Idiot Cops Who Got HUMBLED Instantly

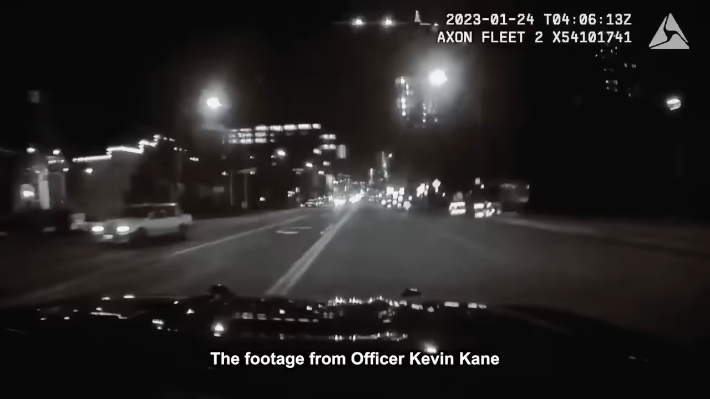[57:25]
The footage from Officer Kevin Kane, who was driving the SUV that hit Kandula,
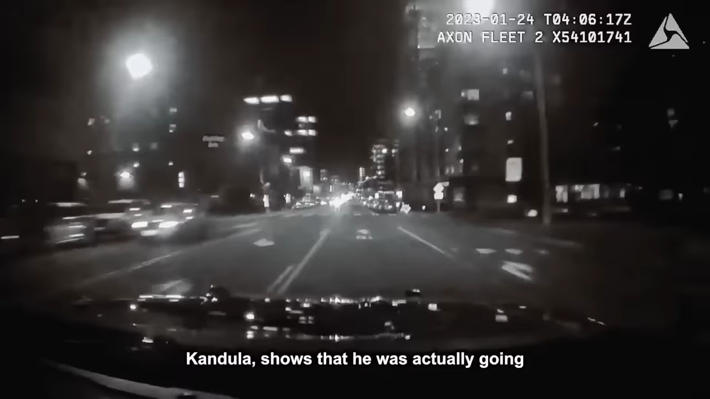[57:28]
shows that he was actually going 74 miles per hour and had no sirens on when he hit Kandula as she walked across the crosswalk.